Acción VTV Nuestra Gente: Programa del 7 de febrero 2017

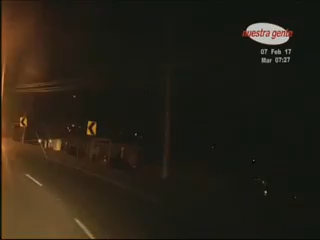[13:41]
por lo que reporta menos accidentes de tránsito por sus tramos carreteros bien cimentados, pero que también hay accidentes por la imprudencia
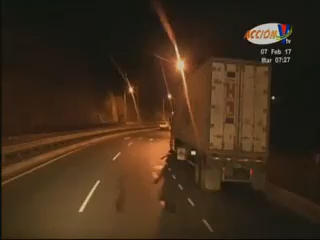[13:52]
de algunos conductores que por llegar unas horas antes aceleran sus vehículos pesados sin tomar en cuenta la vida de los demás.